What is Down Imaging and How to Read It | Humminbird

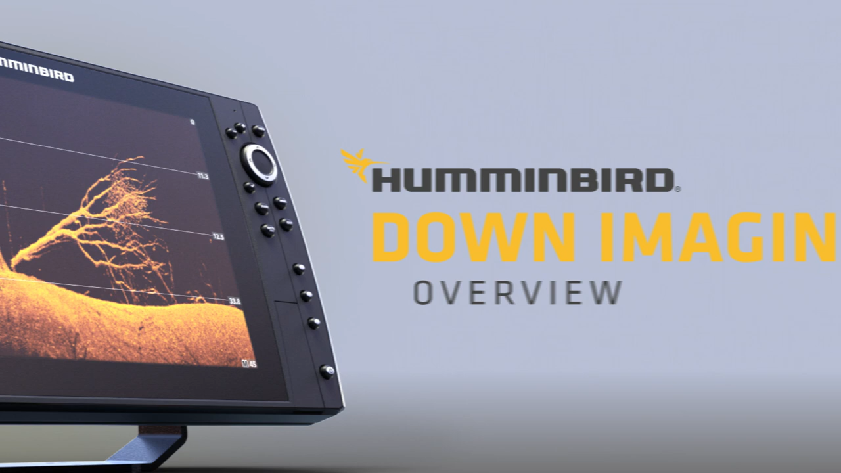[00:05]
If your goal is to catch more fish, understanding the world below makes a world of difference.
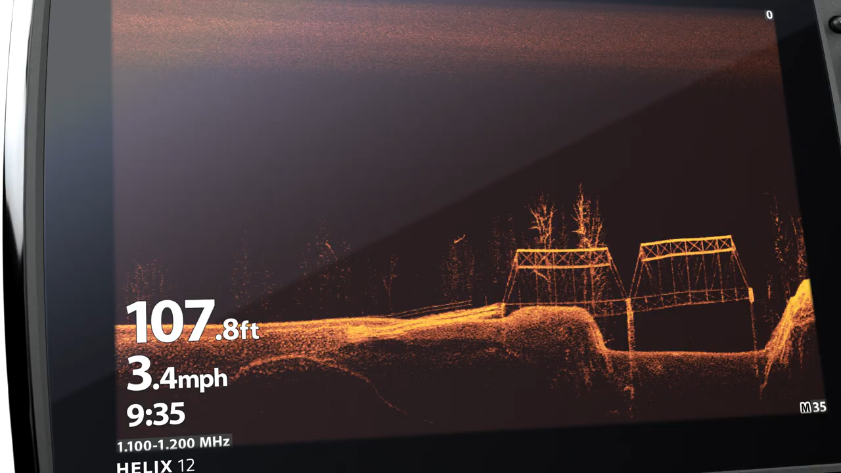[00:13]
On screen: depth 107.8 ft, speed 3.4 mph
See what's beneath your boat in picture-like detail with down imaging from Humminbird.
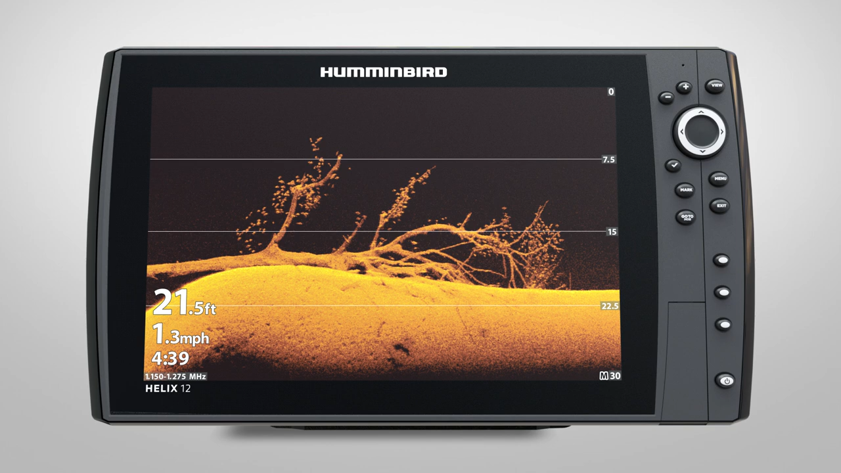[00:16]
On screen: depth 21.5 ft, speed 1.3 mph
As you explore the water, you'll find structure,
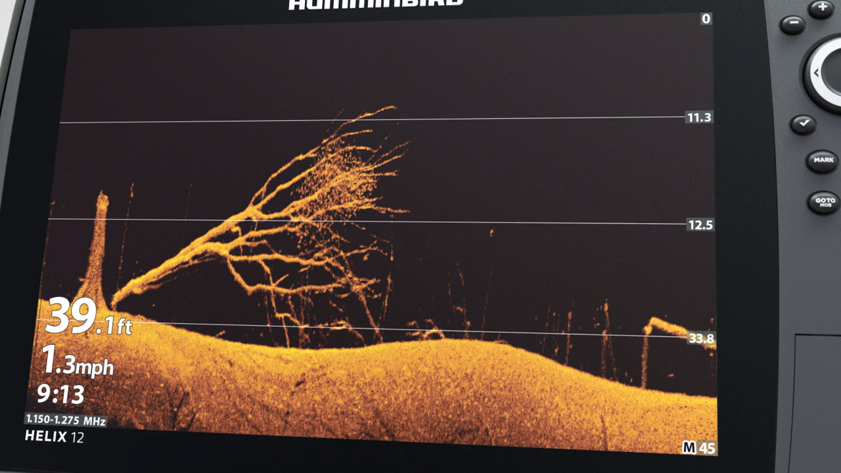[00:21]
On screen: depth 39.1 ft, speed 1.3 mph
vegetation, bait fish, schools of fish, and even individual fish beneath your path.
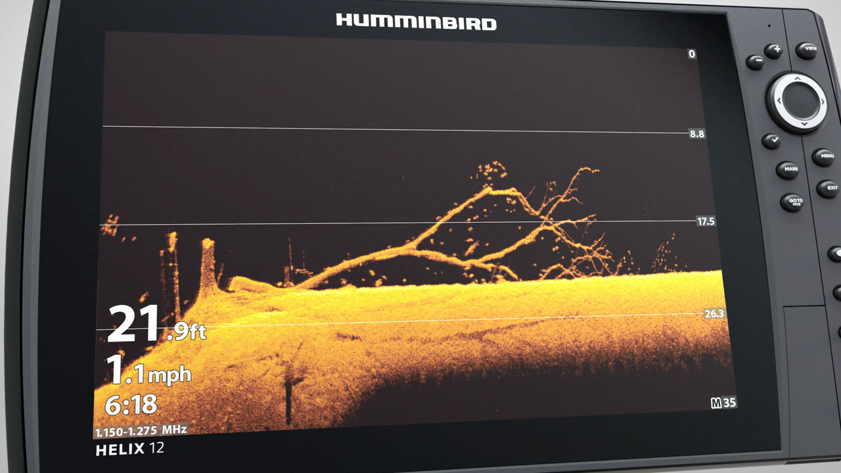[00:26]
On screen: depth 21.9 ft, speed 1.1 mph
And using a Humminbird fish finder equipped with mega down imaging plus,
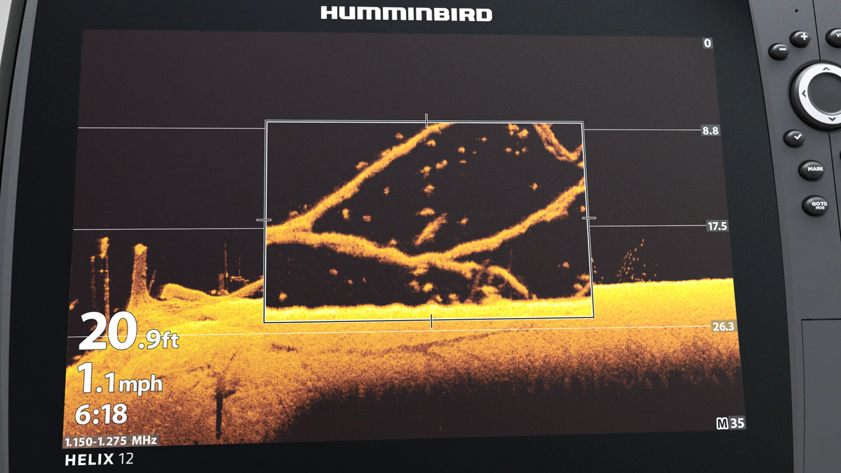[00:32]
On screen: depth 20.9 ft, speed 1.1 mph
you'll be able to see even the slightest details, down to a fish's head, tail, and dorsal fin, thanks to a 20% improvement in clarity. Like Humminbird side imaging, Humminbird down imaging uses a razor-thin high-frequency beam.
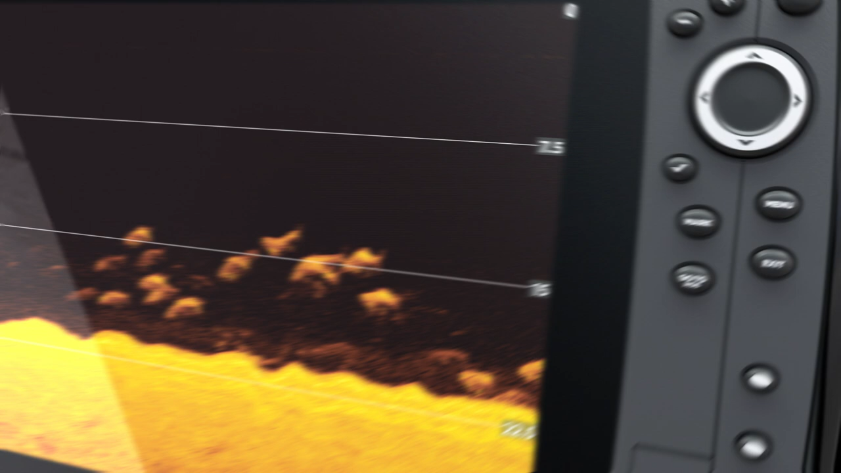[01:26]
The incredible clarity of mega down imaging can even show you individual fish.
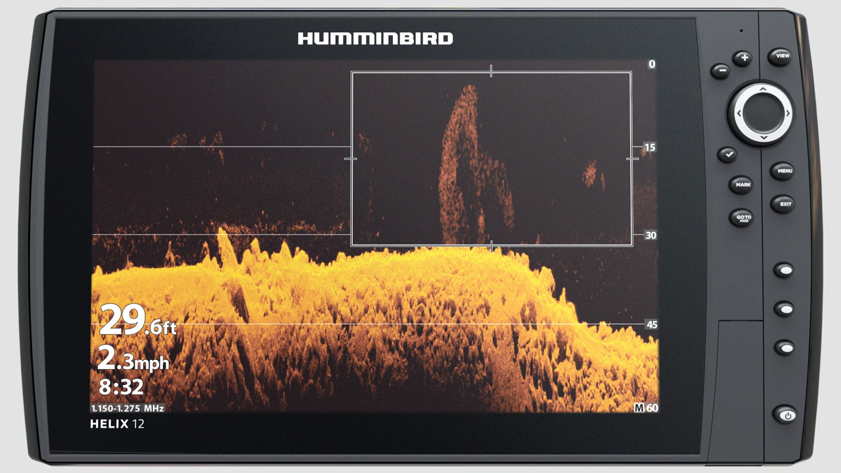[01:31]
On screen: depth 29.6 ft, speed 2.3 mph
Bait fish will show up as a tight cluster of returns, while game fish will appear as solid marks. Telling the difference between bait and game,